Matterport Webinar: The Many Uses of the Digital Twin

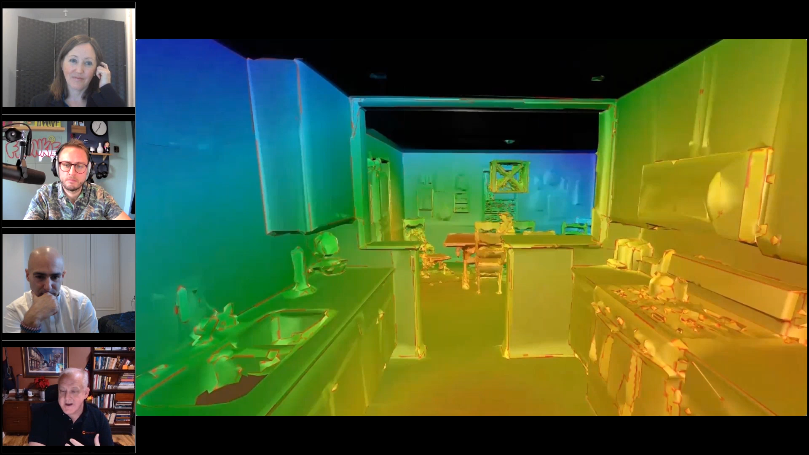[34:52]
testing in this house uh with various transmitters and receivers to get if you were in here as a firefighter where would be a danger zone where you could not call for help if you're in trouble and so we overlaid a heat map into the 3d space and you can walk through it in 3d saying where a danger zone for radio signal would be